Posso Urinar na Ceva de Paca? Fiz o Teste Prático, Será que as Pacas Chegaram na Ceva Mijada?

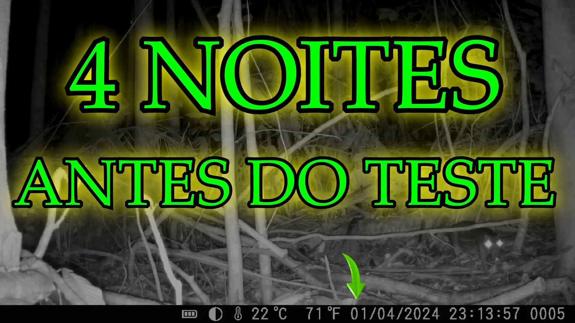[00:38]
gente, vai ajudar muitas pessoas que gostam de observar a pata,
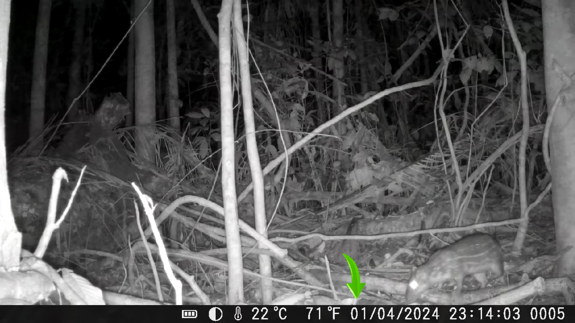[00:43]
muitas pessoas que já deixaram, que já desceram do trepeiro com a bexiga quase estourando,
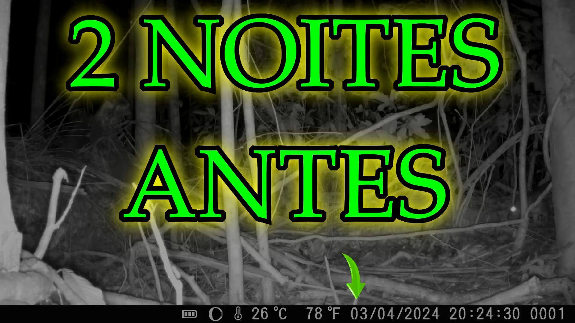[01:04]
conforme vocês estão vendo aí nas imagens, é uma ceva ativa, onde a paca está frequentando praticamente todos os dias,
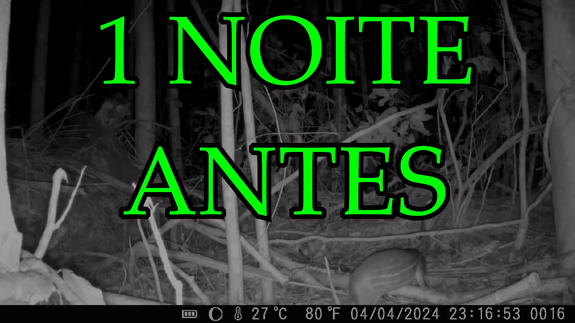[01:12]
não está falando dia nenhum, não é apenas uma, são pelo menos três e o que eu vou fazer, galera,
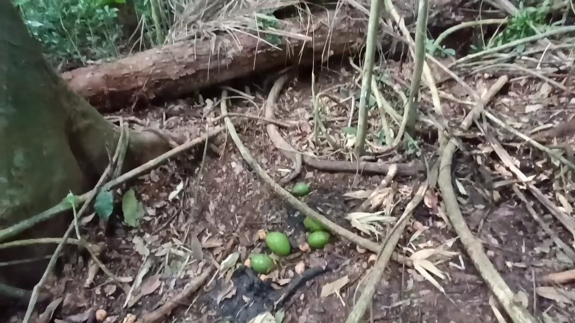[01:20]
é urinar aqui diretamente em volta da ceva, não no alimento, né, porque aí já estou exigindo demais do animal, né, mas vou urinar em volta aqui tudinho, vou fazer uma verdadeira zona aqui,
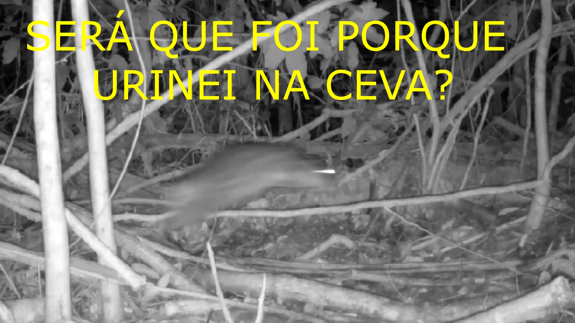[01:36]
urinando para ver se a paca vai se aproximar, né, vamos cercar ela de todos os cantos. Mateiros, deixa eu interromper o vídeo de vocês só um minutinho, porque é por uma boa causa.
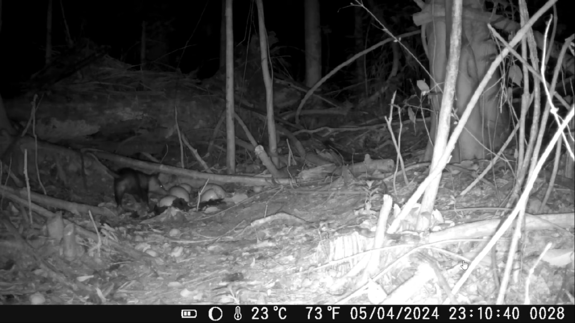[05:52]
E adivinha só, né, quem que veio aqui na ceva. Claro, né, não poderia ser outro animal que não fosse o Mucura, né, esse bicho não se importa com porcaria nenhuma, né. Mas se eu tivesse cagado ali na ceva, ele teria vindo e estava nem com nada. Pô, bicho sem vergonha da peixa, rapaz. Nossa senhora, estrapalha a ceva pra caramba, né. Se bem que o Coati é mil vezes pior, né.
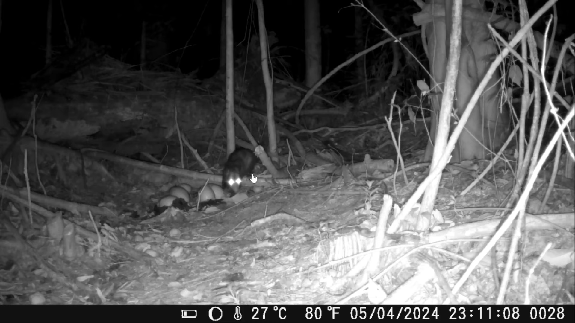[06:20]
Mas, então temos aí a primeira imagem do dia 5 e nada de paca. Vamos ver a próxima imagem. A próxima imagem é de outro safado sem vergonha, às 23h48. Aqui a gente chama de cuica. Como que vocês conhecem esse animalzinho aqui, gente? Conta aí pra mim nos comentários, tá.
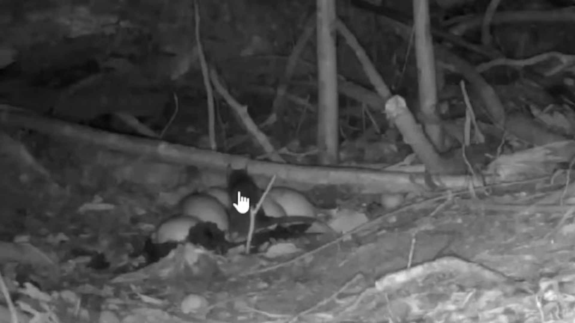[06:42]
É outro vagabundo sem vergonha, não importa com nada. E tá nem, né, tá se alimentando. Lembrando que eu urinei aqui nessas duas arvinhas, nessa árvore grande. Aqui foi onde eu depositei na urina. Essa árvore tem um oco aqui do lado, nessa parte aqui. E foi onde eu enchi ele de urina, né. Então, com toda certeza, ainda estava, né, lotado aqui.
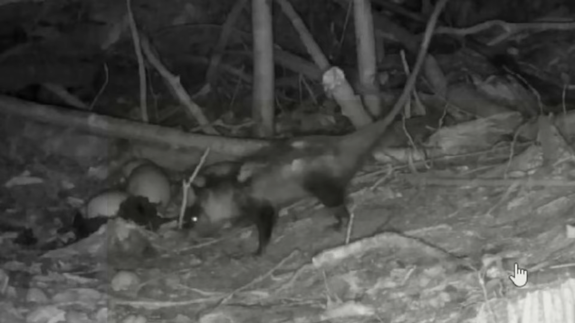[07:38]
1h43 e temos outro gambá todo esfolado aqui, coitado.
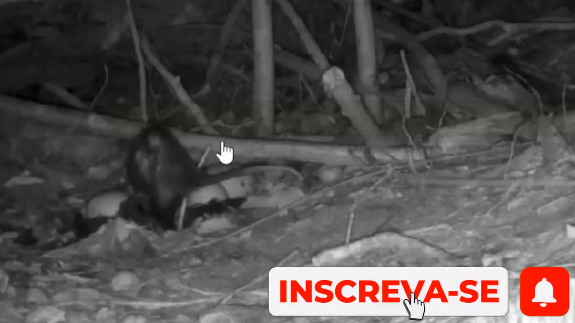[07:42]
Vamos ver a próxima imagem. Será que a paca não vai vir, gente?
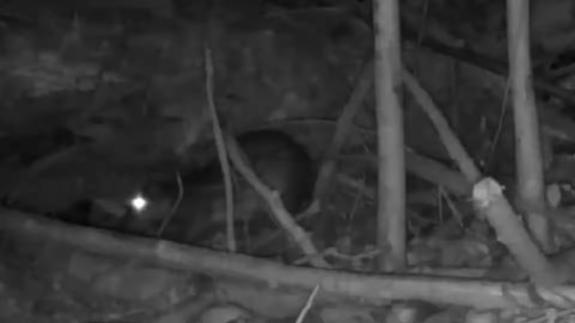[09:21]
O que vocês acham? Vamos analisar aqui o comportamento dela nessa ceba impregnada de urina, né. Será que ela vai comer alguma coisa? Ela ainda não comeu, né.
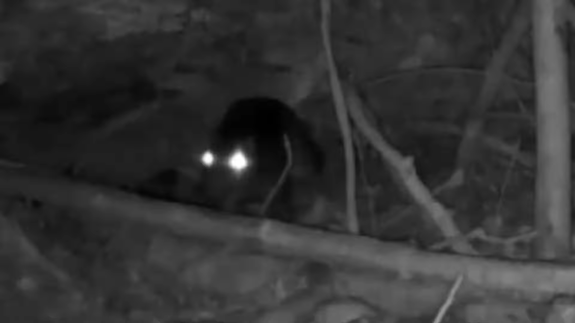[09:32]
Ela tá presente na ceba, mas ela não chegou ali no local do alimento. Ela não chegou próxima ali daquela cerca de urina que eu fiz. Agora, ela tá perto do alimento, ó. Ó, e essa rebolada que ela deu aí, gente, é um sinal claro de desconforto do animal. A paca, né, quando ela tá cismada com alguma coisa, quando ela tá escutando algum barulho, ou ela não está muito à vontade com o ambiente, ela dá essa rebolada.
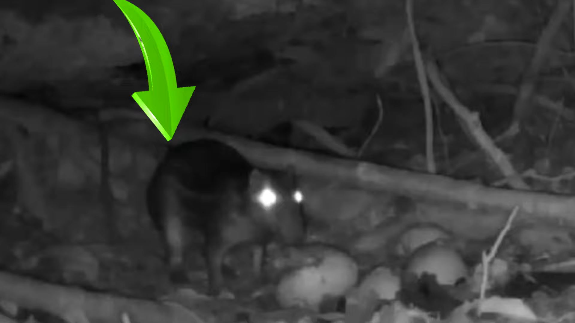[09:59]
Ela faz um movimento ali, meio que dando uma rebolada, né. Um comportamento bem diferenciado desse animal. E a gente vê claramente que ela não está muito à vontade. Essa é a minha percepção, Mateiros. Eu não sei de vocês, né. Ó, olha só. Olha só. Vamos voltar. Não, olha só, gente. Lembrando que, como eu disse, né, essa é a minha percepção.
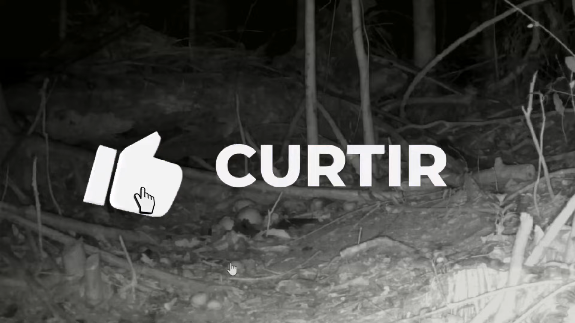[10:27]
Deixa a opinião de vocês aí nos comentários. É muito importante que vocês comentem, que vocês deixem a sua opinião.
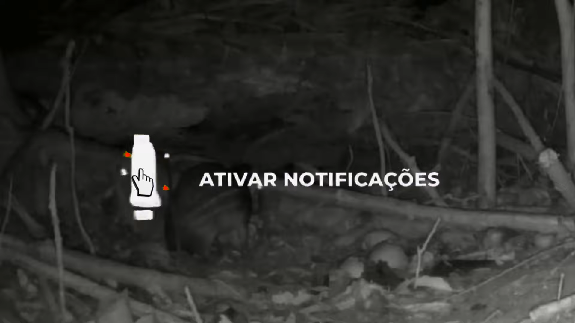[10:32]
E eu penso comigo que esse animal não está muito à vontade. Olha só que ela tinha pegado ali um abacate pra comer e, do nada, ela largou ele e saiu em fuga. Reparem só pra vocês verem. Olha, o plano era pegar o abacate e sair com ele na boca. Mas ela não fez isso.